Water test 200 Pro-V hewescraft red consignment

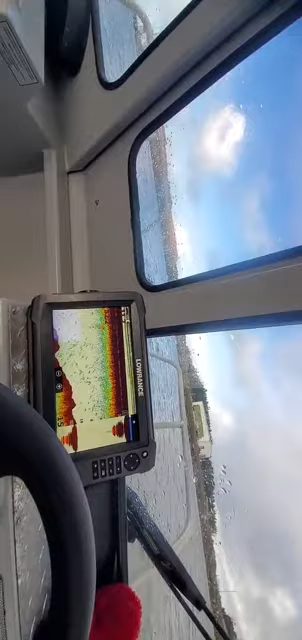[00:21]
5200 or i think it's a 200 yeah
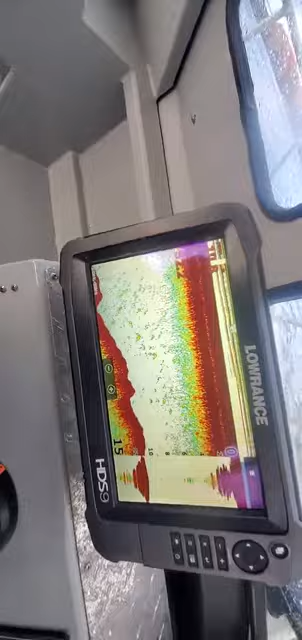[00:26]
250 200 kilohertz transducer on this one the structure
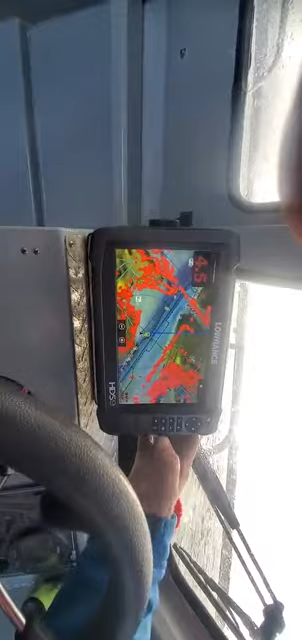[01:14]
okay should put the depth on that one there too you can actually do that just by hitting this here go into edit overlay menu add then
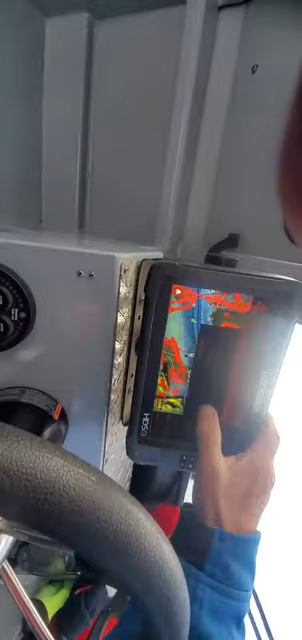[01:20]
go down here to like sonar that input depth
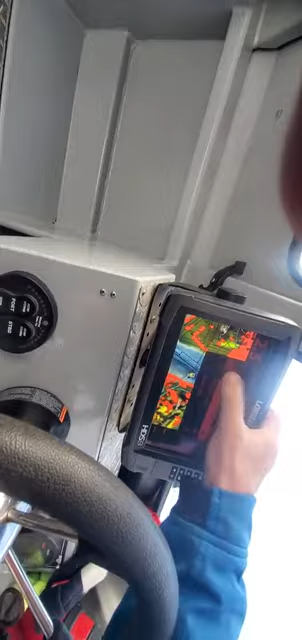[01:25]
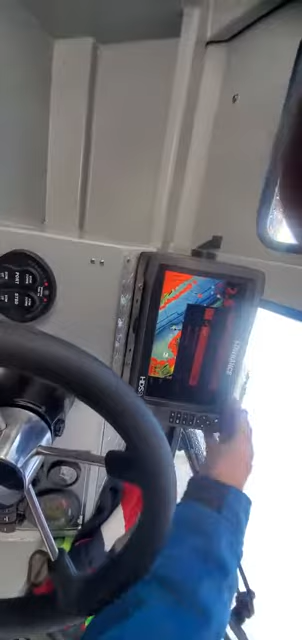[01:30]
and there it is 9.7 so now at least you know how deep it is there i can say it has